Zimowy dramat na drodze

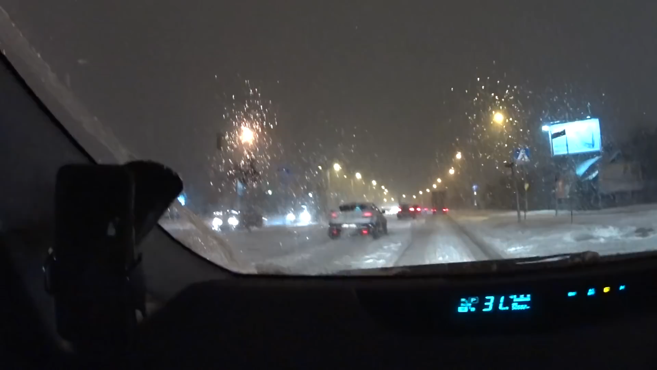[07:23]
ale hamuje tak samo jak każdy gównianie niestety na takiej nawierzchni. Zrobiła się taka kasza z lodu. Jakikolwiek gwałtowny ruch, widzicie, już jest utrata przyczepności. Nawet jak teraz dodał gazu w moim niezbyt mocnym samochodzie, to od razu mi się zapala kontrola trakcji. Zupełna lodówka, to jest pokrywa lodowa. Ciekawostka. Nie sypie znowu aż tak bardzo, ja nie wiem. Czy te pługi to wypuszczą dopiero jak to skończę sypać, o co tu chodzi? Minus 3 zaledwie, a tu taka lipa.
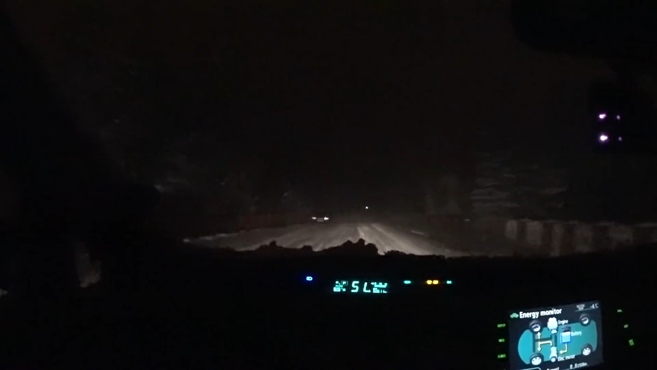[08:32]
Ale jaja, tiry stoją przez całą długość, musiałem jechać jakąś okrężną drogą, bo jest zablokowana główna trasa na Piotrków Trybunalski. No powiem szczerze, że się tego nie spodziewałem już u progu wiosny. A szczególnie, że teraz będzie wszystko bez prądu. Ciekaw jestem, jaka u mnie sytuacja. To wszystko, co mówiłem, tu stoi właśnie.
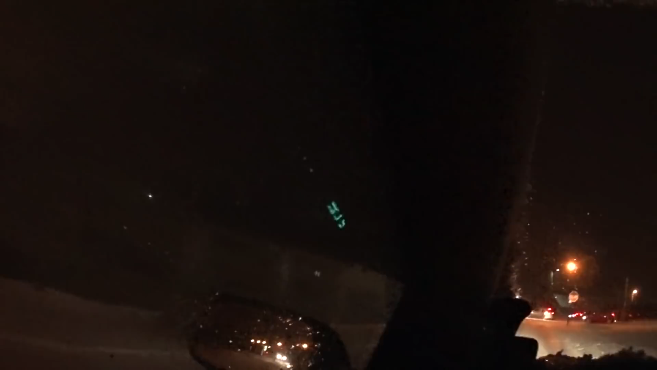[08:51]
Objechałem całą tą kolejkę. Patrzcie, ile tych tirów tutaj stoi. Jeden po drugim, one już nie są w stanie w ogóle jechać. To już do rana będą tu stali, bo piaskarka żadna nie wjedzie.
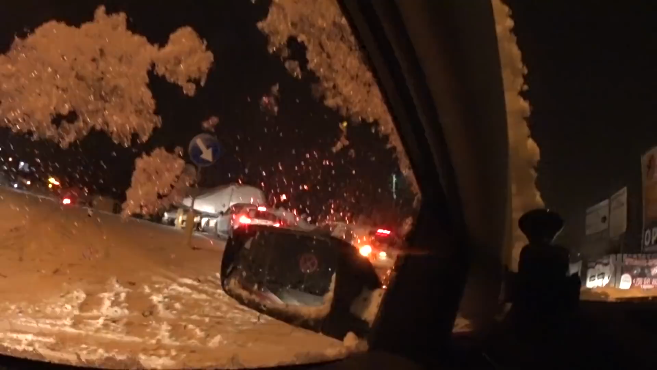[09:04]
No ja tu nie mogę ruszyć, słuchajcie, nie mogę już ruszyć. Ja pierdzielę, lodowica. To jest, nie wiem, czy do chałupy wjadę. Chociaż takie skrzyżowanie to jest zawsze newralgiczne, bo jest wyślizgane. Ale jest dramatyczna sytuacja. Rozpoczynam próbę podejścia.